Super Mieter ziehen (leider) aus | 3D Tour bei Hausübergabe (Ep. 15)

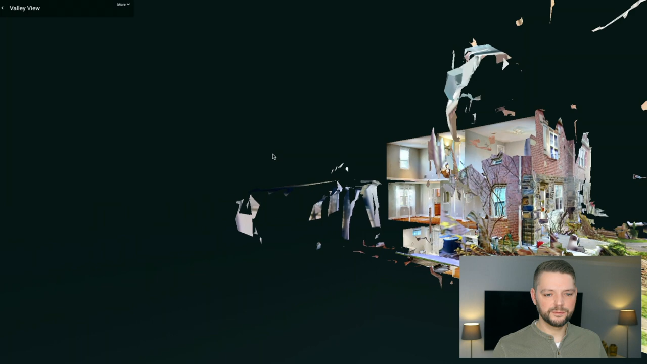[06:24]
Und hier sehen wir auch schön die 3 Etagen.
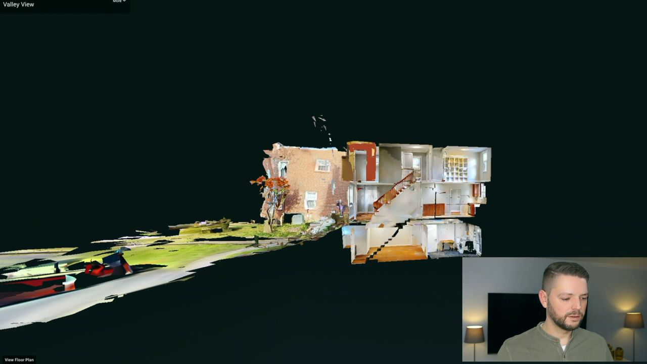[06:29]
Und die können wir uns auch als Floorplan von oben anschauen.
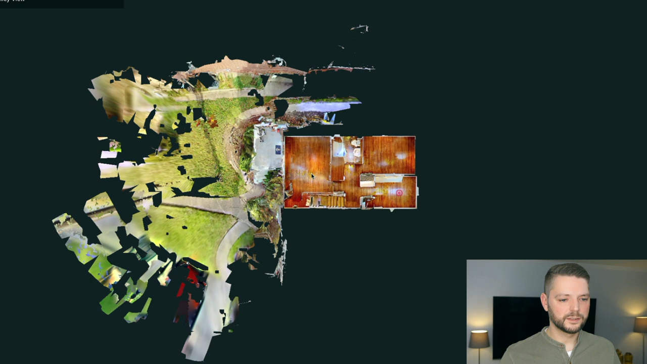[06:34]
Das ist der dritte Floor, also die zweite Etage sozusagen.
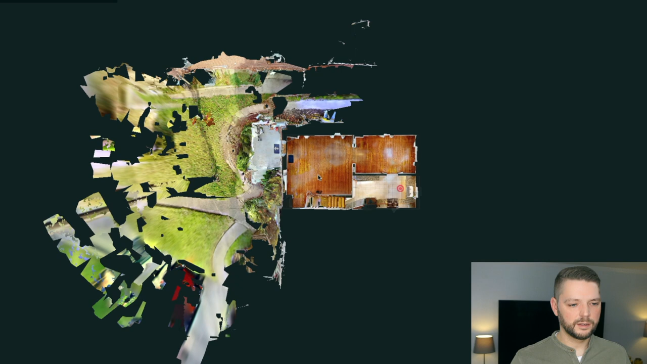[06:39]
Dann haben wir hier den Eingangsbereich.
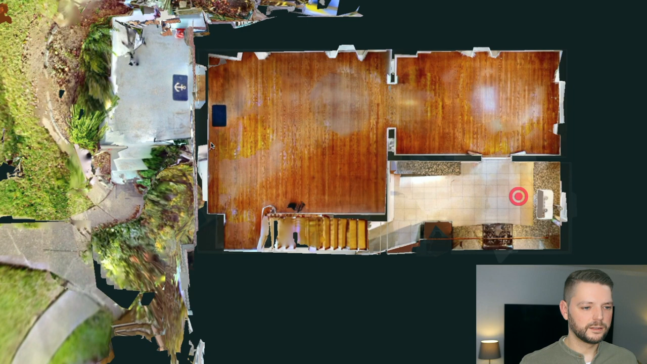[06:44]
Da ist der Eingangsbereich. Hier mal schön den Anker liegen. Das Esszimmer, die Küche. Das ist der Keller. Hier haben wir den Waschraum. Das Badezimmer.